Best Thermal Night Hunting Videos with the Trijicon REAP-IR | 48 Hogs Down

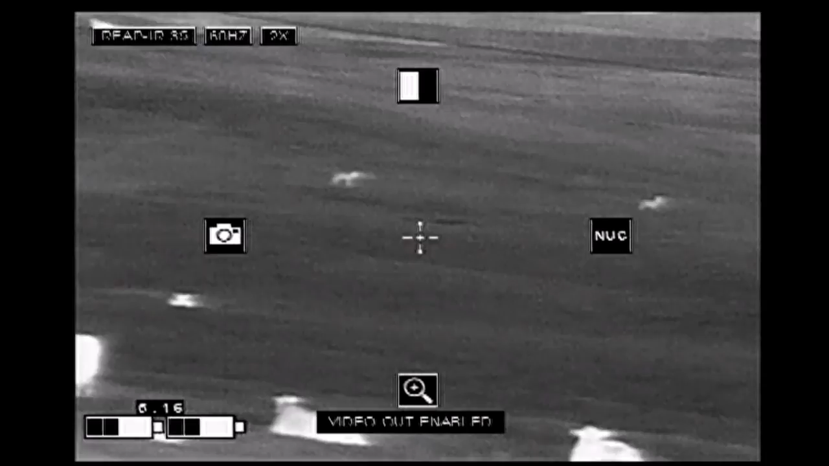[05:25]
I think there's three of them.
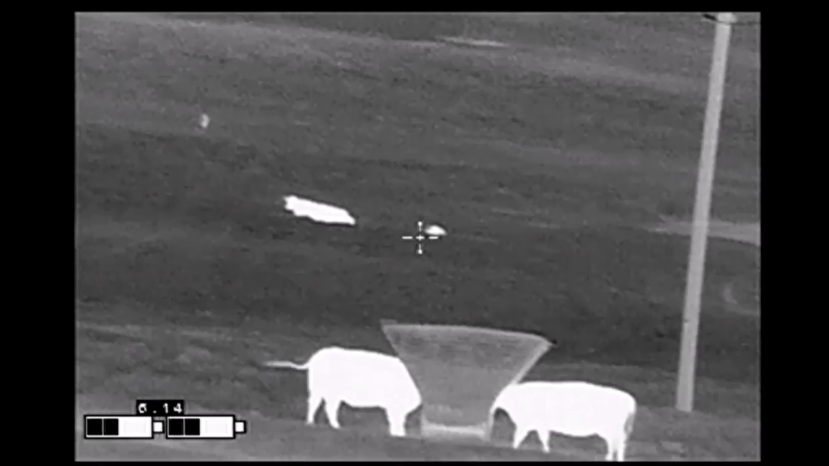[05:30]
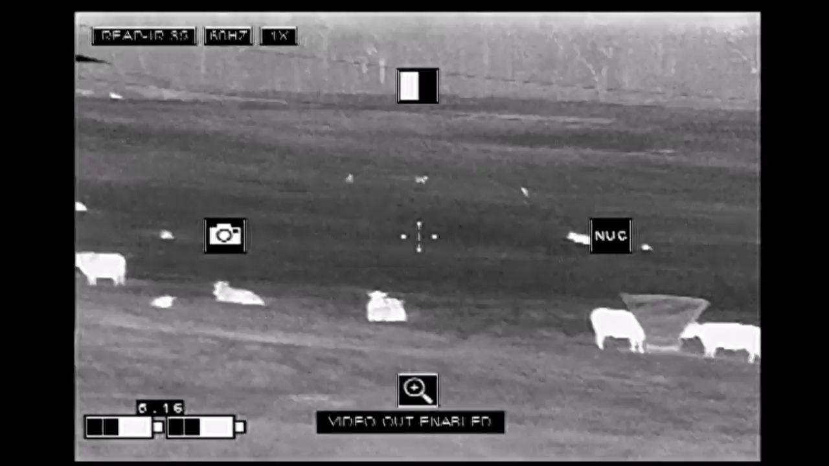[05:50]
Here he's coming right at us. Don't worry, we want you to go.
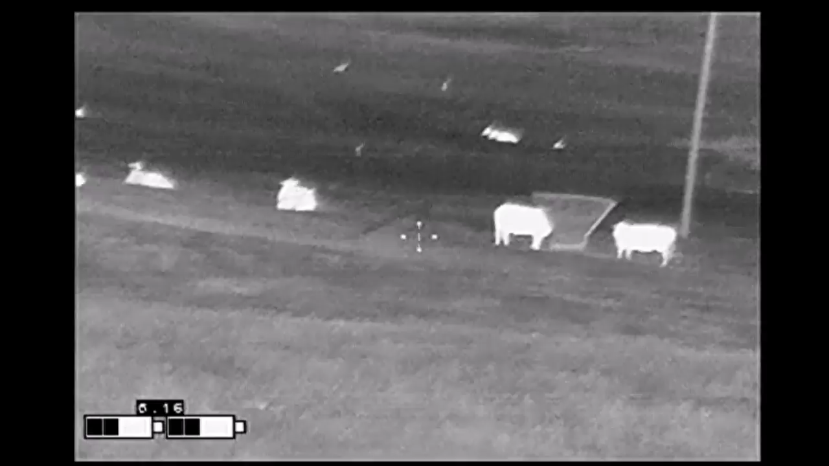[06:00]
Unless he goes wide right. You want me to smoke him or no?
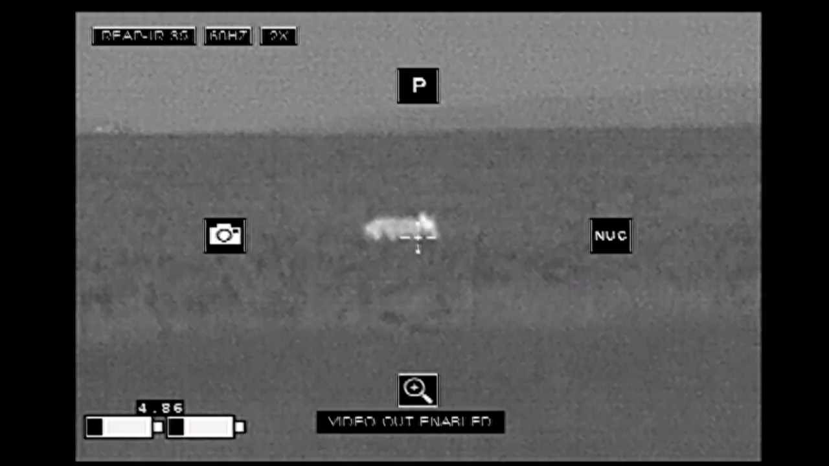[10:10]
I'm glad you got it. One.
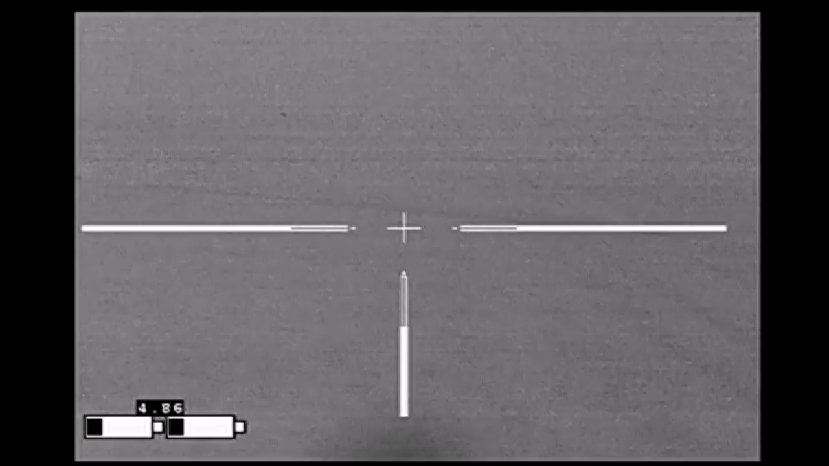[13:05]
I think that, okay, we've got one that stood up.
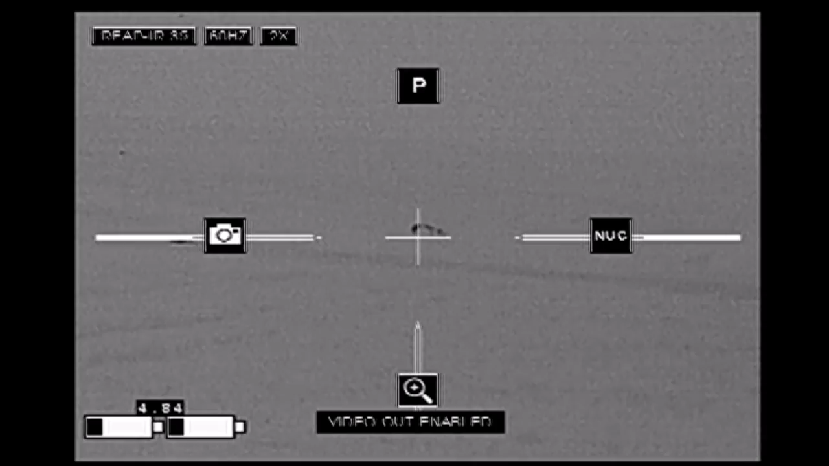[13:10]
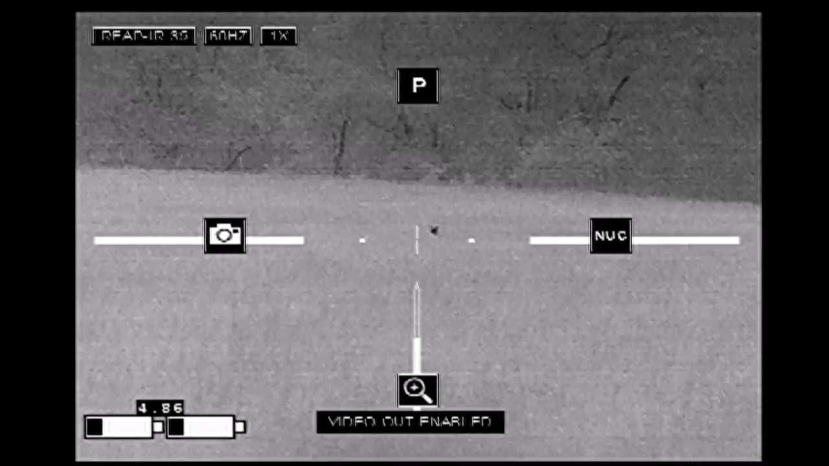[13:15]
We got a shot on him.
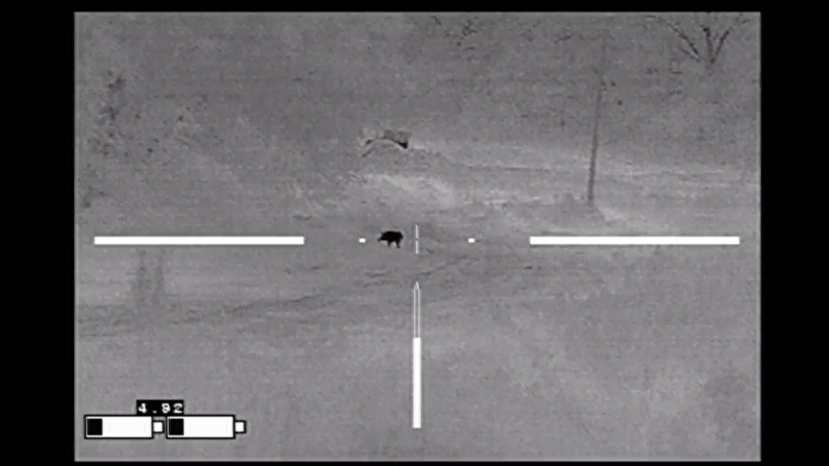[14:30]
He's moving. I'm about to shoot his butt.
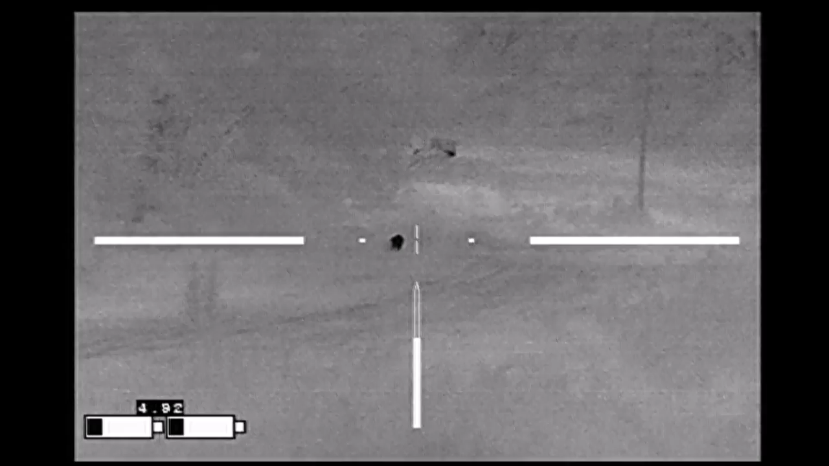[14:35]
What do I should do? You all ready?